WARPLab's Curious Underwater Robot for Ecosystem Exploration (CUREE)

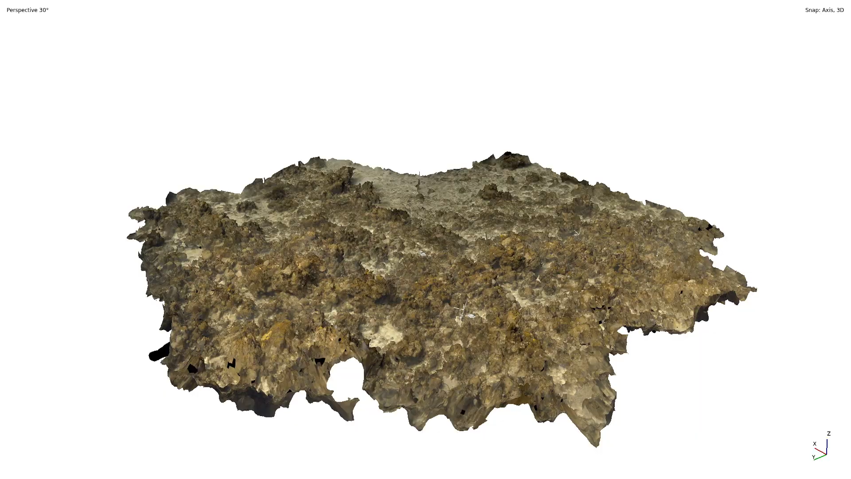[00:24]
This lets CURI collect high-resolution imagery close to the seafloor.
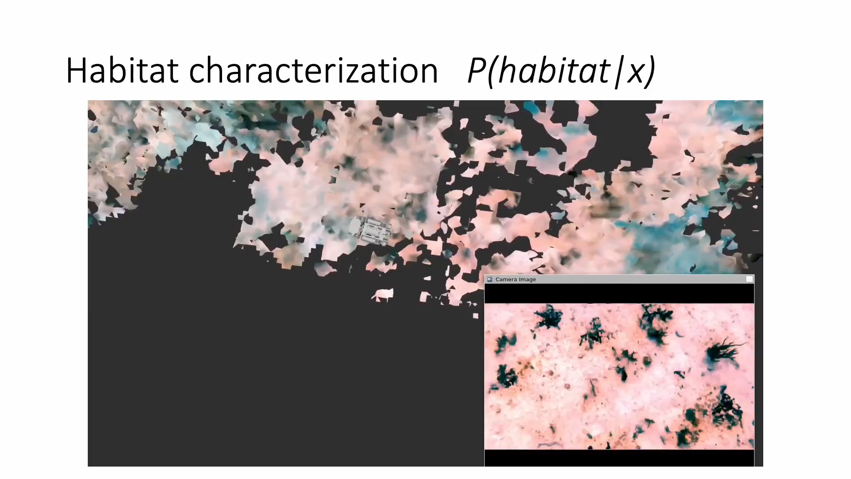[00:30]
CURI can build unsupervised habitat maps from incoming image observations
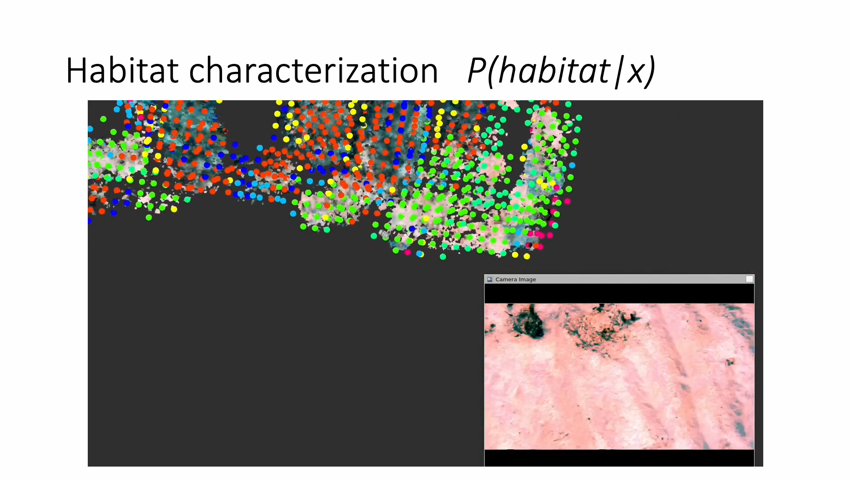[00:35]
in real-time using the HTTP ROST algorithm.